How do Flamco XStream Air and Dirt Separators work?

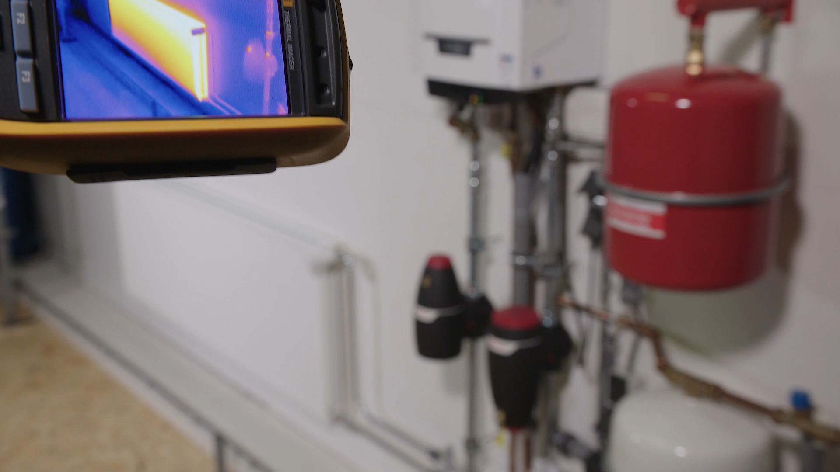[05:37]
Right let's have a look at the radiator. So the radiator now we've been able to run the Xtreme for 30 minutes,